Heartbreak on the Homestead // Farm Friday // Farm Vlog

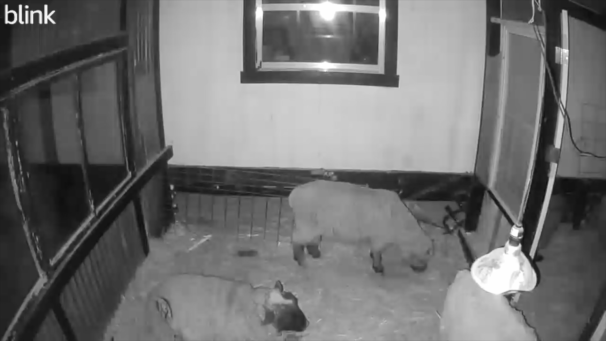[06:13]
The cameras give us a 24-hour access to be able to check on these stalls and check on the sheep from wherever we are. In the middle of the night, if it's freezing outside, I don't have to get up and put my clothes on and boots on and come out here and check them.